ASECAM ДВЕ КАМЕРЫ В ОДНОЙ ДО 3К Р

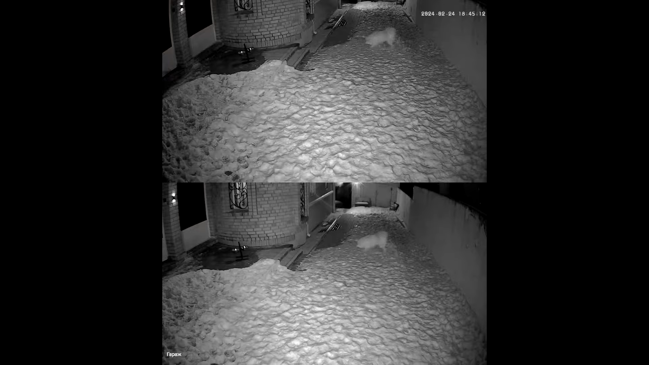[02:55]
При наступлении темноты камера автоматически переключается в ночной режим ИК черно-белой съемки и снимает в полной темноте в черно-белом режиме на расстоянии где-то 25 метров.